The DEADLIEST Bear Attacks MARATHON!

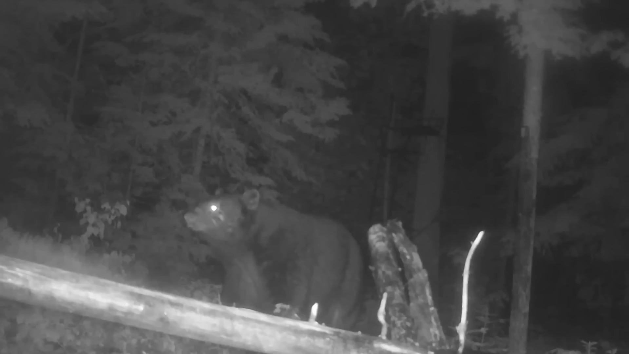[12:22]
Unknown to them, an apex predator's eyes had been locked on them from among the dense trees.
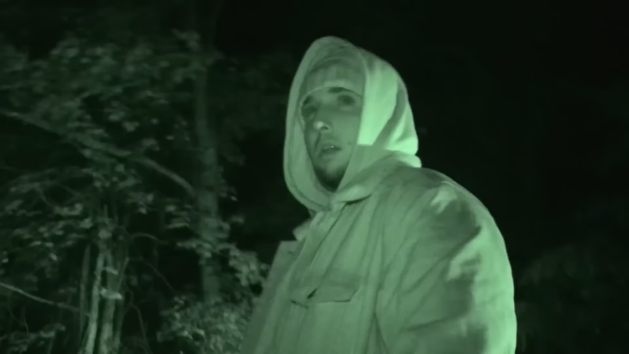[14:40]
The boys were now worried and trembling from the fear and cold.